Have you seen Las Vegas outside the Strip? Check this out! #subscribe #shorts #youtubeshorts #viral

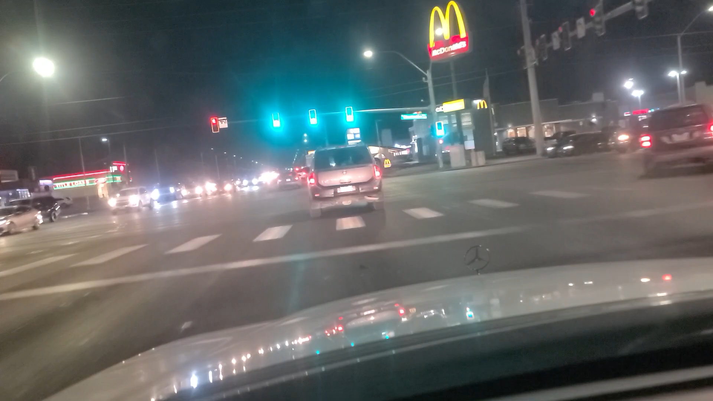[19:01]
Not sure what's happening. More fast food. McDonald's. Some, uh, Spanish restaurants. As well. And, uh, we're all crawling along at 20 miles an hour here on a six lane road. I'm gonna get from behind this guy.
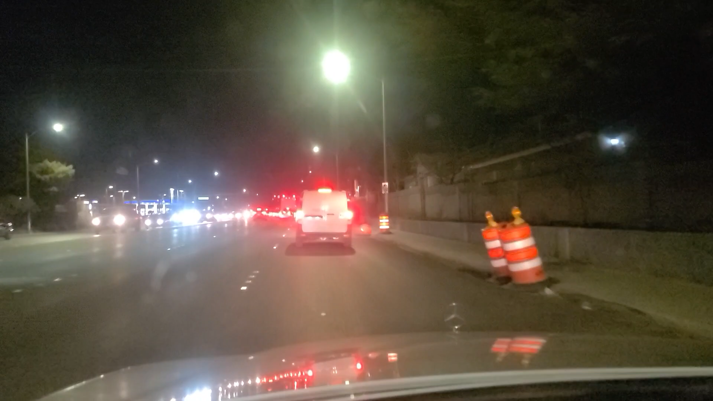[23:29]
As we await our turn here in the turn lane. McDonald's. Lots and lots of fast food here on the east side of town. Just... everywhere. Make this right. And, uh, this Dan.
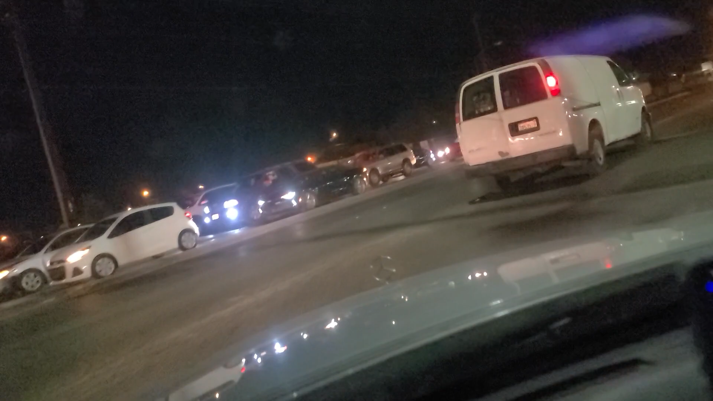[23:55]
Not sure what's happening here. He is, uh... Uh, here we go. This is pretty well lit.
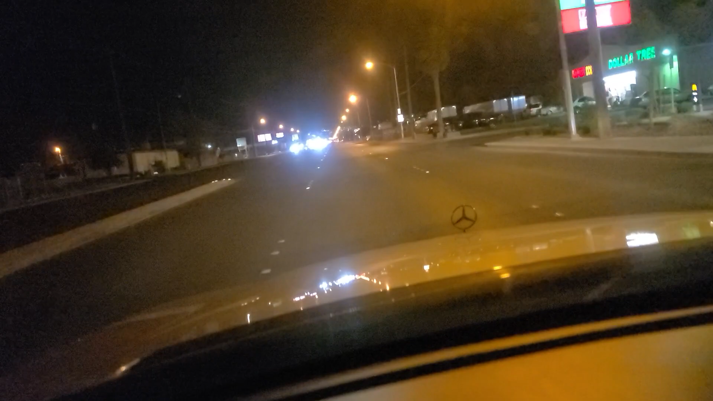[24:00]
Well, except for the other side of the street. Fair for the moment. As we're now eastbound on East Lake Mead Boulevard. Heading towards... Frenchman's Mountain. Frenchman and Sunrise Mountains. And, uh, see some of the housing here. Lining East Lake Mead. An older part of town. They do have a lot of calls for service in this area. So, uh... Just wanted to highlight that.
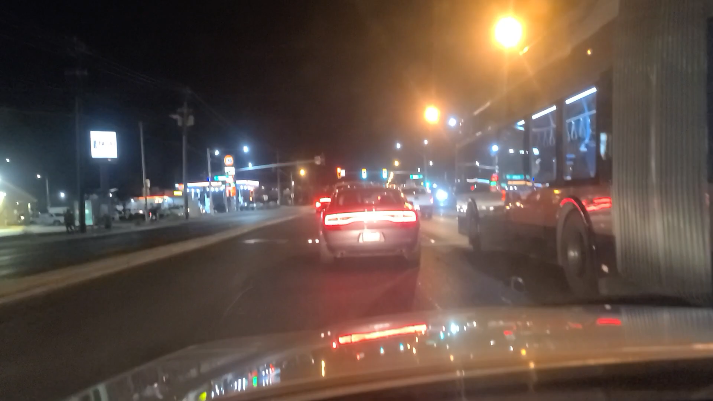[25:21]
As we continue eastbound on East Lake Mead Boulevard. Here on the east side of Las Vegas. Union 76 gas station there. KFC over on the right. Dollar General. Dollar Store there. And, uh, looks like there's some, uh... Food cart set up out... Front there. A taco truck. See some of the neighborhoods here lining.
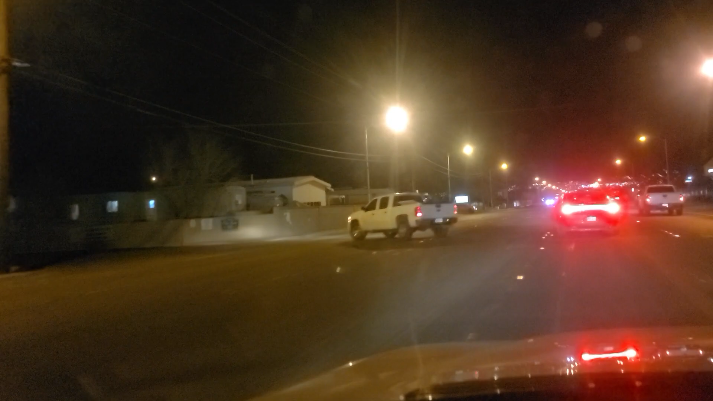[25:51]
East Lake Mead Boulevard. And, just a reminder, please do like, follow, and subscribe to us on YouTube and on TikTok. It helps recommend us to other viewers on YouTube and TikTok. So, please make your voices known and heard. So, we approach the light here at Christie. I am astonished that this light is actually green and has stayed green for us because it usually does not. There's another, uh, food table set up out there.
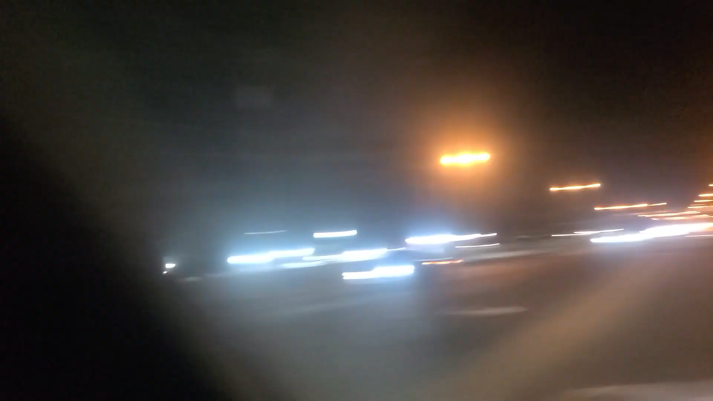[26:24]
Christie's almost always red, no matter what road we're on. There's a market there. I know this because it says market on it. And nothing else. There's Trujillo Commissary. Not sure what kind of commissary they are. More homes. Here on East Lake Mead Boulevard. Passing Lynn Lane. We have a video from our time on Lynn Lane. Please feel free to check that out in our library.